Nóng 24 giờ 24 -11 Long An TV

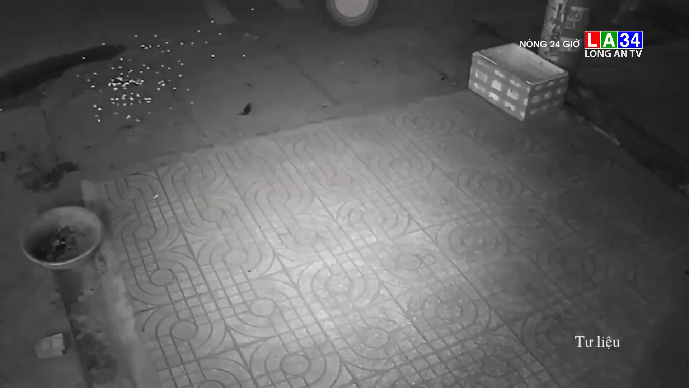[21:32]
Một chiếc thùng rác đôi khi không có giá trị lại đang trong quá trình sử dụng mà vẫn bị dòm ngó.
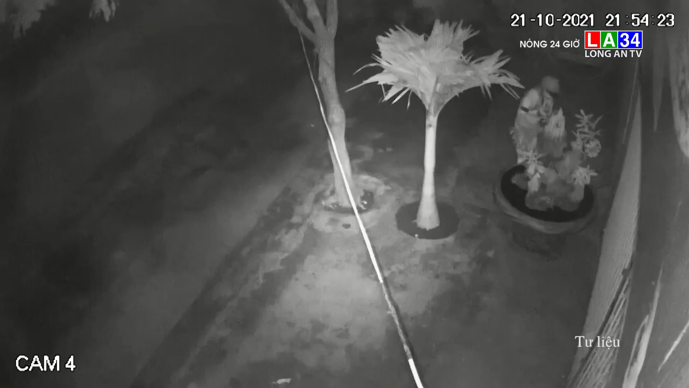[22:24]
Những con cá bẫy màu có giá trị thấp cũng bị một thanh niên âm thầm vớt đi trong đêm. Thật không thể lường, lòng tham của những tên trộm vặt. Hầu hết những món đồ lớn nhỏ chỉ cần sơ hở đều sẽ trở thành mục tiêu của bọn chúng.